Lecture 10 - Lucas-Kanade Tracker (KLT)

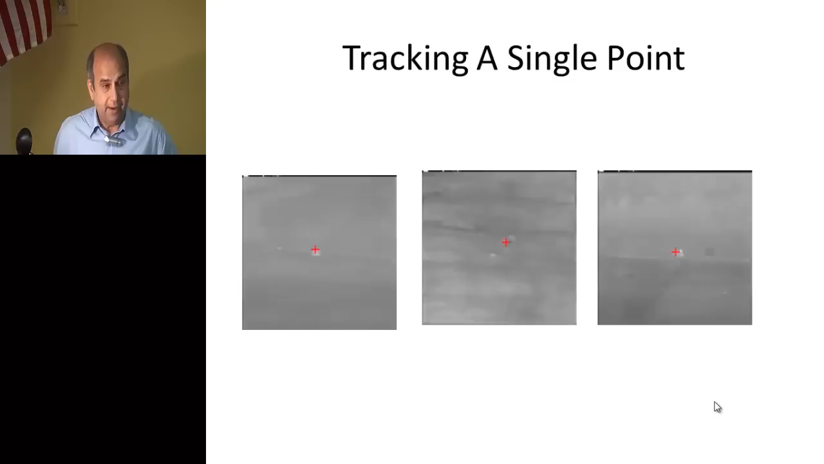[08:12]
and I think one of your guys sent me email that I should give you a lot of examples to motivate you why we have all these equations and what we are trying to do. So here's the example of tracking a single point in the video. And as you see, these are pretty complicated videos,
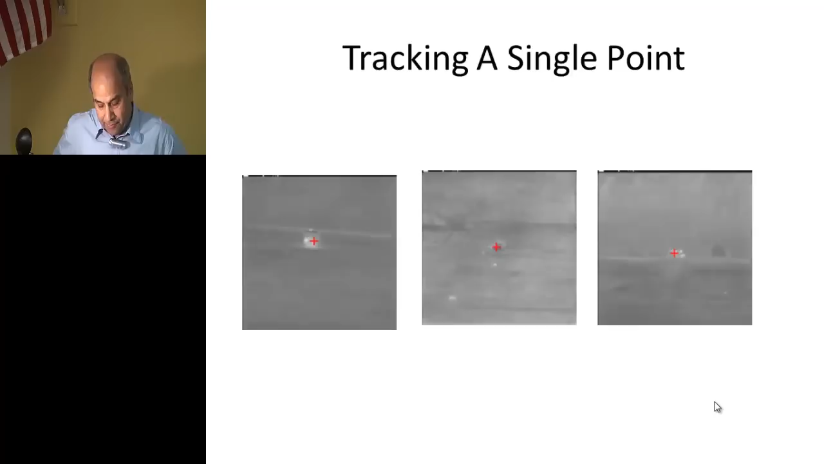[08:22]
but most of our time we are actually tracking pretty well. And it is moving, it is zooming in, now we lost it.
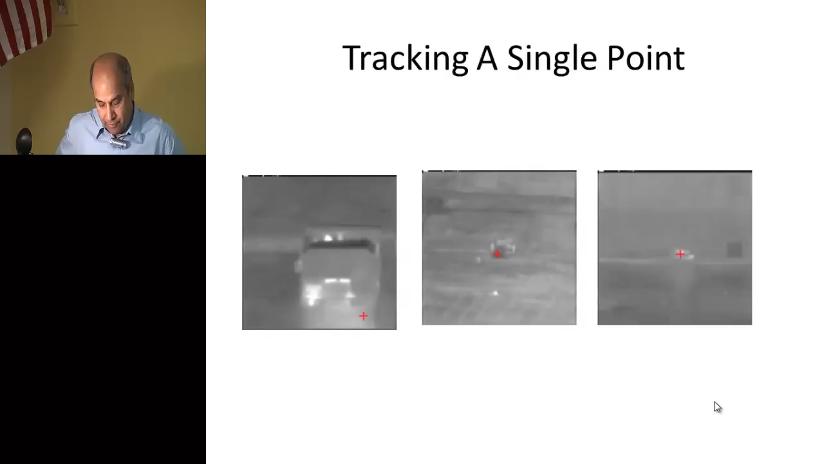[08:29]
This left one, and it's still the other two, now the second one is lost. And then the third one is just going.